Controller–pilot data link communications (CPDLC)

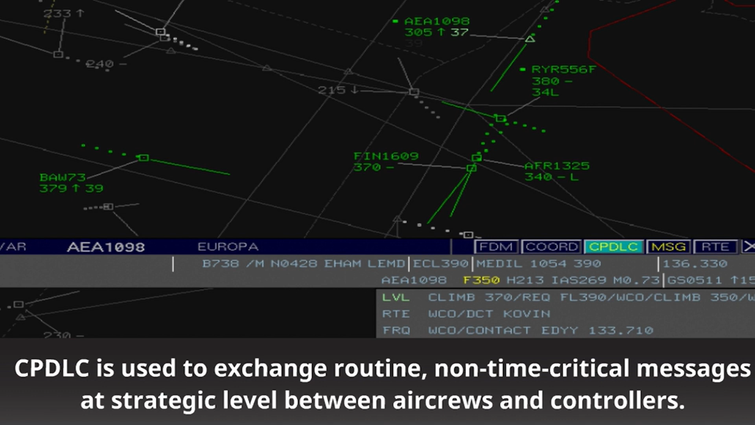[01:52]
non-time critical messages at strategic level between air crews and controllers using CPDLC the controllers can issue ATC clearances like flight
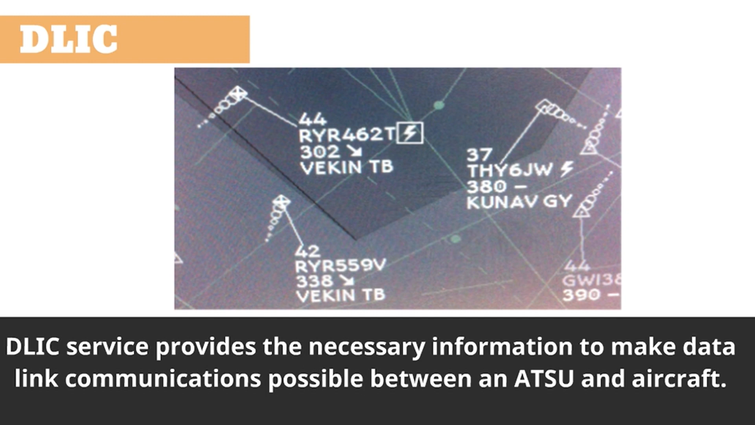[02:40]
possible between a Natsu and aircraft the DLIC service is executed prior to the first use of any